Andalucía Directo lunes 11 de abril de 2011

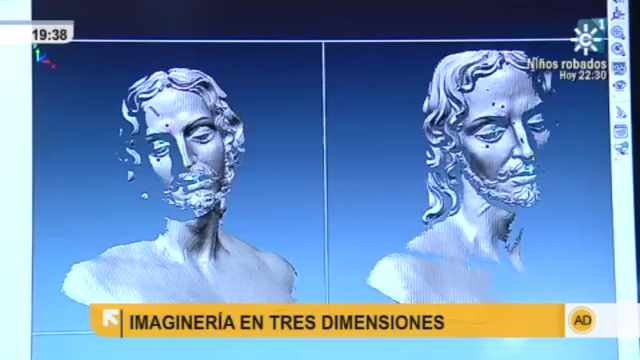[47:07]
Convertimos la imagen, fíjense, en piezas que luego van encajando como un puzzle.